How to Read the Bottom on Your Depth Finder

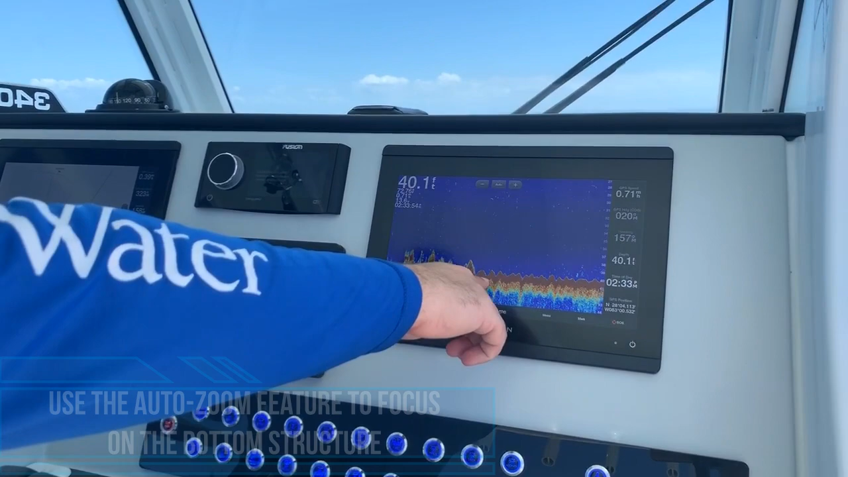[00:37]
So this is nice thin red line is going to be your sand bottom.
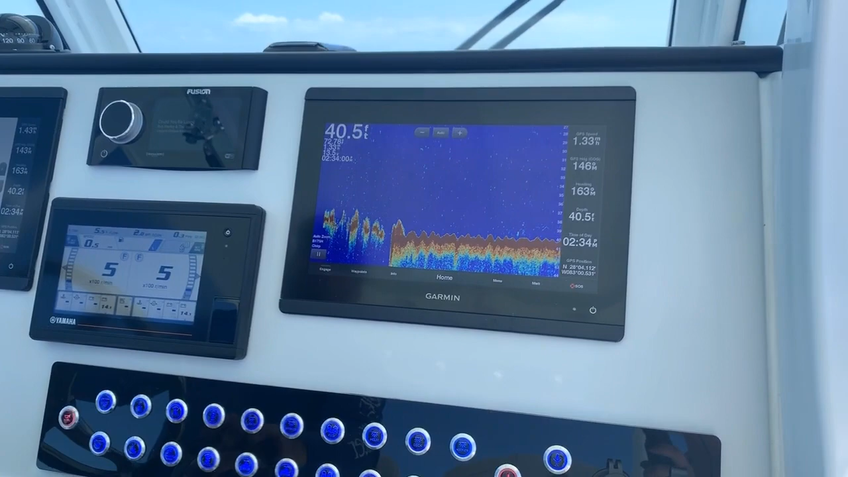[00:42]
I know that because I've been here many a times and over time you just start to start to get understanding of what is sand and what is the rock that you're looking for.
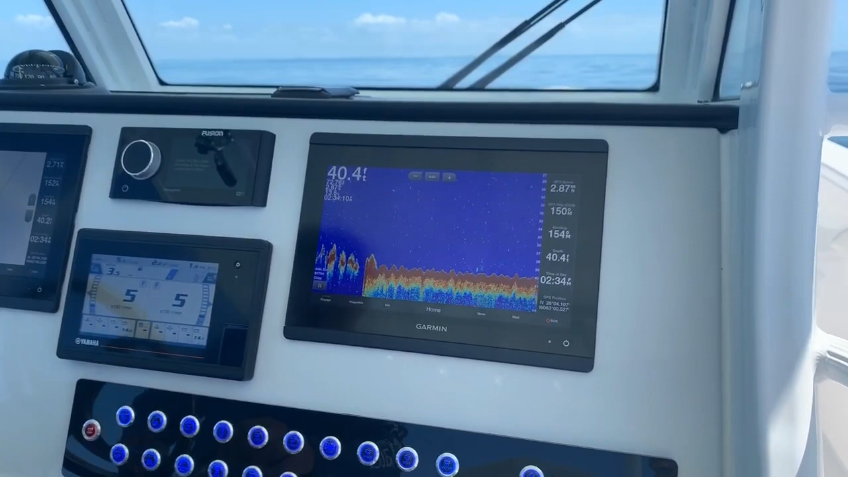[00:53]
So right now we should be coming up here where this is going to get thicker. There it goes right there. That red is getting thicker which means the bottom is getting harder. Obviously as the bottom gets harder now you know you're on the rocks. This is where again where your groupers and your snappers are going to hang out. Everything we're targeting over here on the west coast of Florida. This is a big area. It's probably 50 by 50 so it's pretty easy to anchor on.
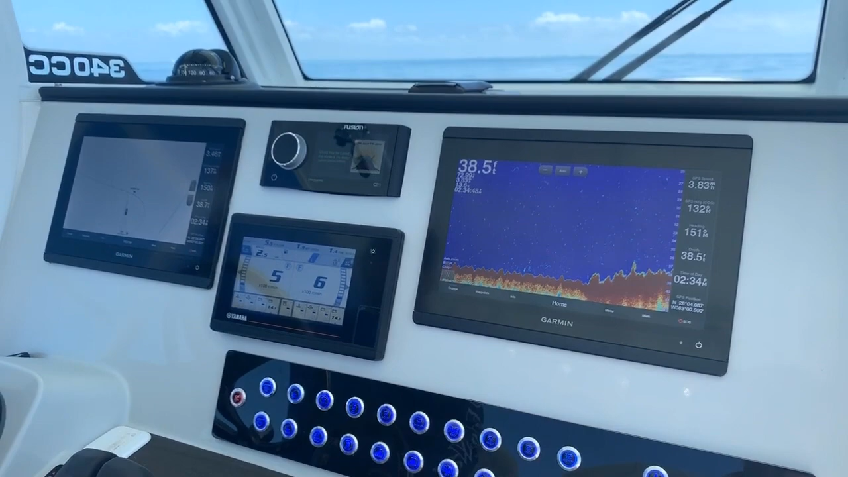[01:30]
Sometimes you may find a little rock that is you know just you know a little 10 by 10 rock but there could be 50 groupers sitting there and those are the ones that a lot of people drive over. So keep in mind again sand bottom
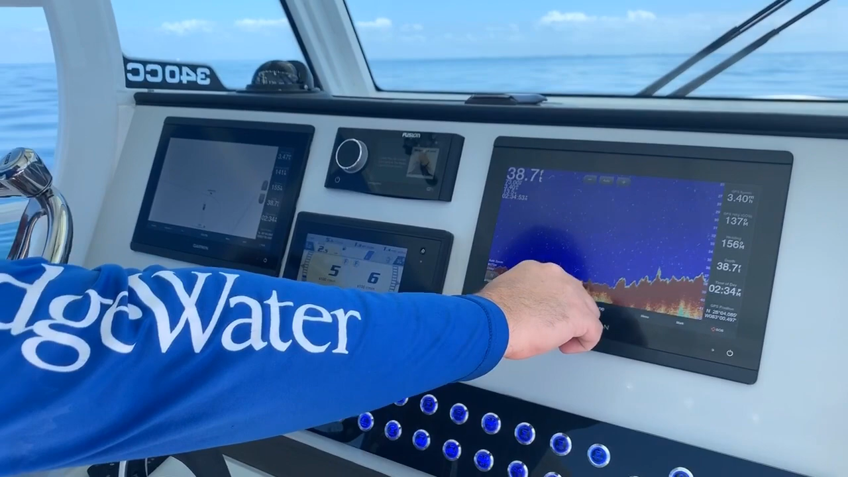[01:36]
here now it's getting hard with it not only is it coming up the
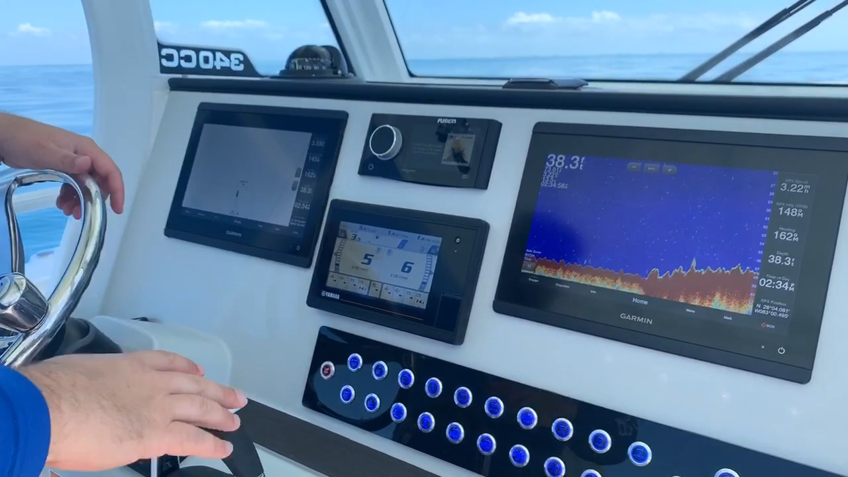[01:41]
depth but it's getting thicker and harder.
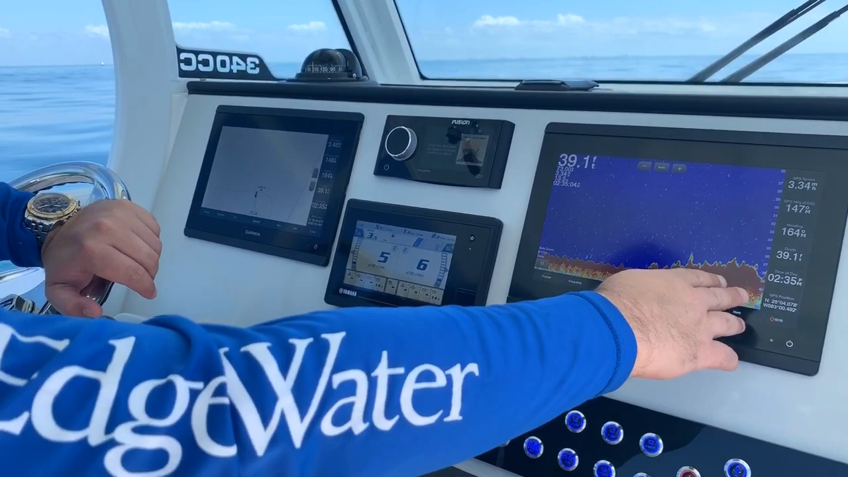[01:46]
So now we're dropping off on the back side of it a little bit here on the back side of that rock and then it's going to go to sand again. So you want to anchor right on top of that rock.
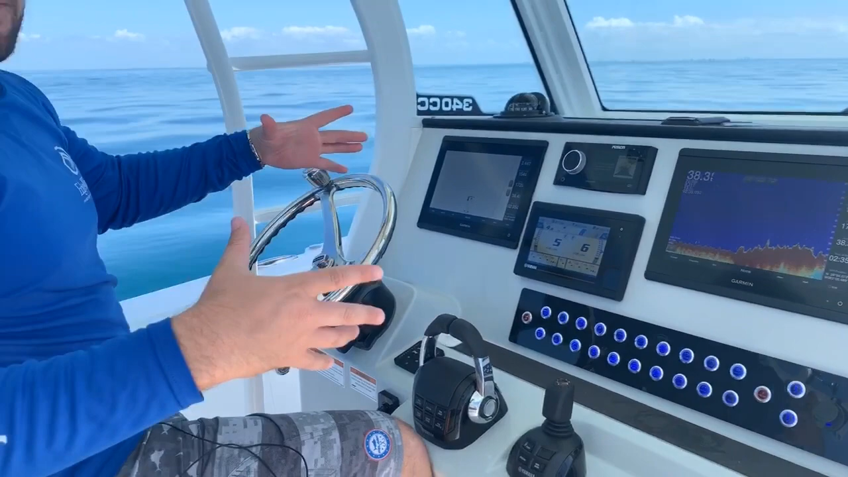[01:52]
That's a big thing with fishing over here on the west coast. Understanding your bottom machine and understanding what exactly is sand and hard bottom.
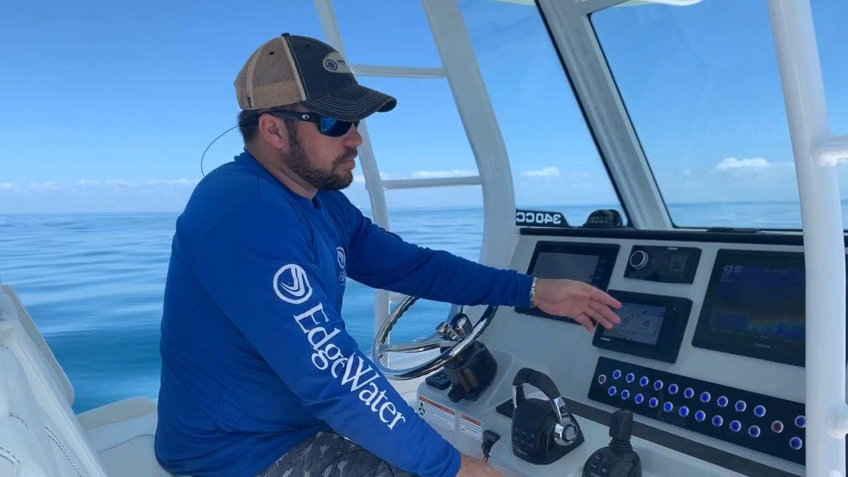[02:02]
So you see we'll zoom back in here again this is probably exactly where I'd want to anchor.
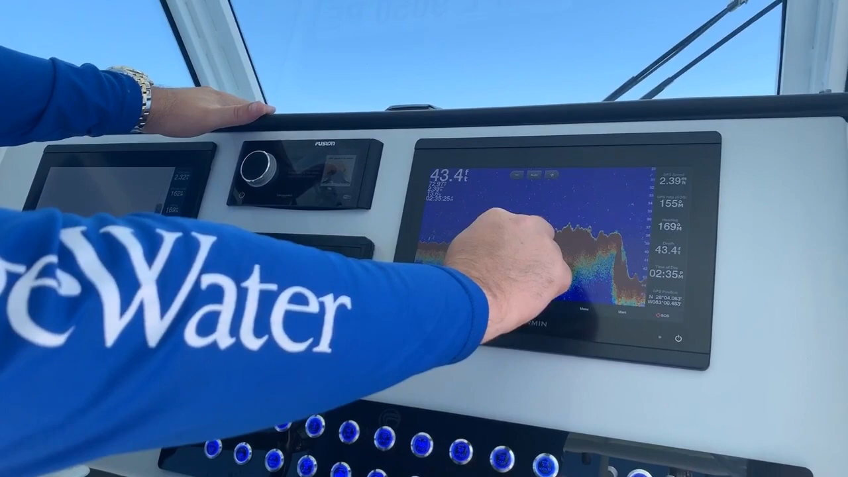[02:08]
Right here on the back side try and mark that spot and hit your number right there with your with your bottom machine.